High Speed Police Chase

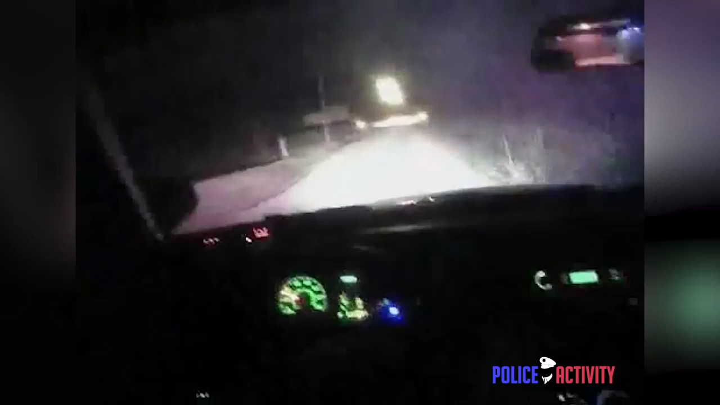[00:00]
just passed 57th West Ave. Passing South 57th West Avenue. I got spikes, 61st, 112. They wrecked out. Billing, white male, black jacket, two black males.